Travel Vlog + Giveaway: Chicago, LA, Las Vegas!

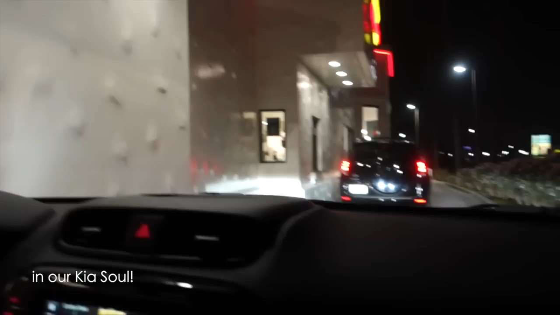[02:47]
We're getting our In-N-Out food in our cute little Kia.